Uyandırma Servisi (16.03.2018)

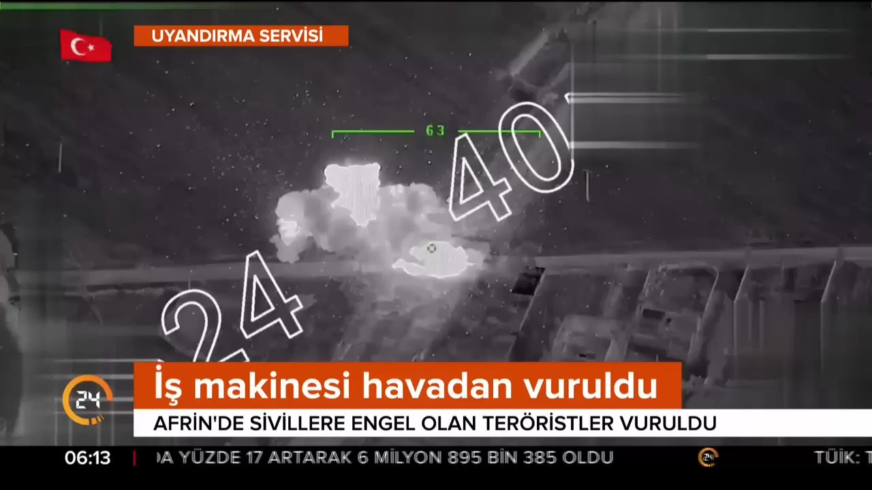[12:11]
Hem hendek kazmak hem de sivillerin kaçışını engellemek için kullandılar. Ama Türk Silahlı Kuvvetleri affetmedi.